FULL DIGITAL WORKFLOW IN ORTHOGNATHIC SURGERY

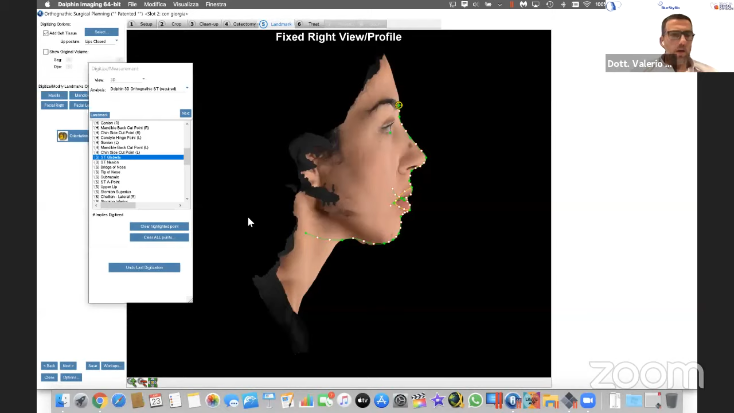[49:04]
uh, on the lateral profile and also on the frontal view,